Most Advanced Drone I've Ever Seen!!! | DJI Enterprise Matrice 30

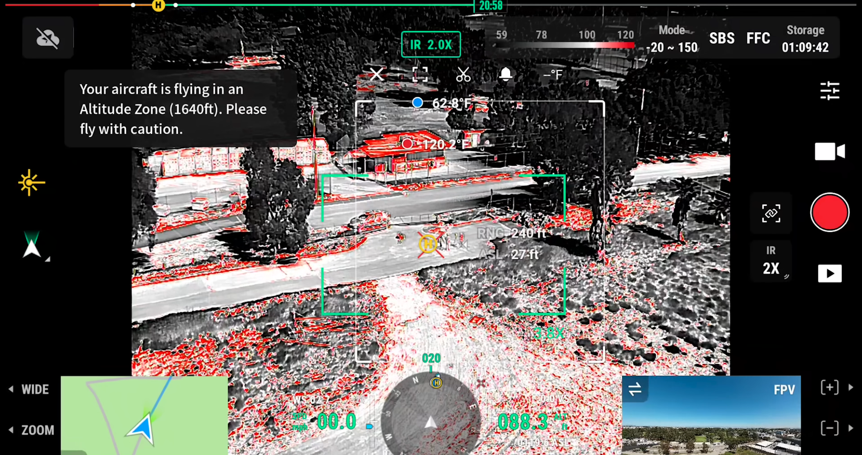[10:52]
So you have to actually take into account what material it is. And if it's metal, it might need more. But this is actually pretty close as is.
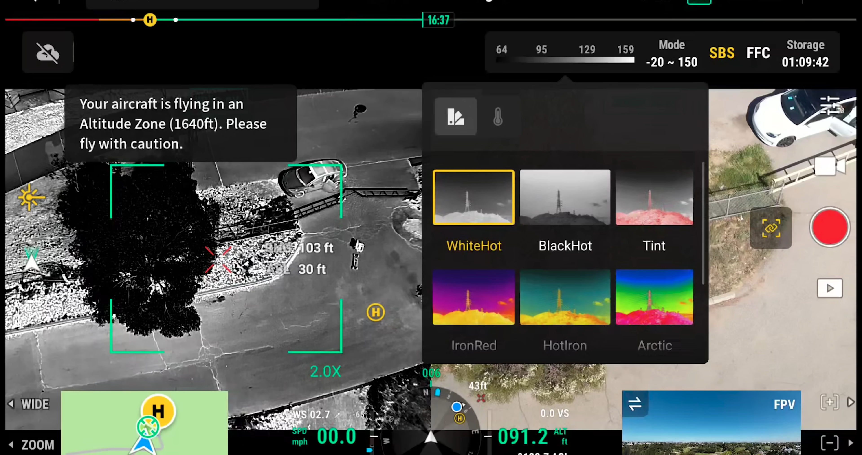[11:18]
but this just kind of gives you this timer up top, like about 16 minutes, 34 seconds.